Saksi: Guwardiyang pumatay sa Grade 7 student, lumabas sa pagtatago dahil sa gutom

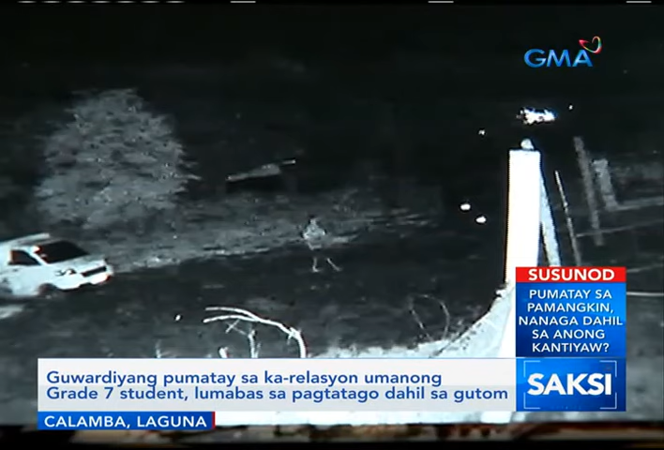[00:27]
Nakuhano ng CCTV si Renan Valderrama habang pamaba mula sa kabundokan alas 3 na madaling araw kanina.
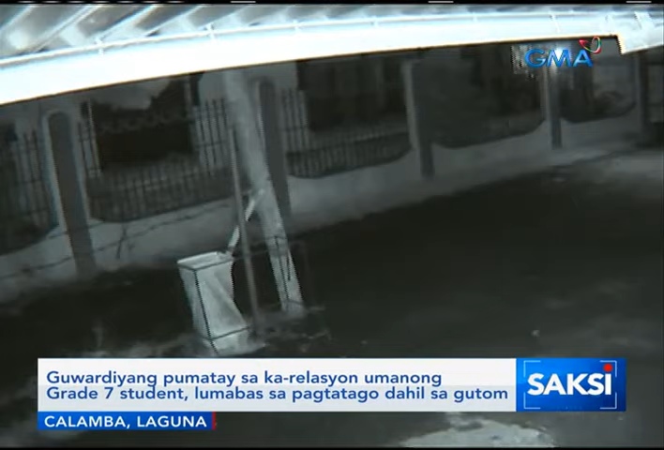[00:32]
Sunod siyang nakuhano ng mga CCTV sa bahay na ito bago siya namataan ng ilang sudyante na galing sa burol na kanilang kaibigan.
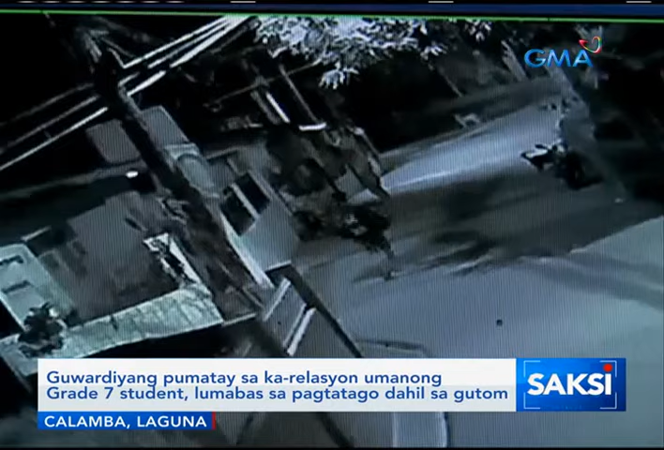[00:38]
Namukahan po namin kasi nung una po, napatitig po siya sa akin.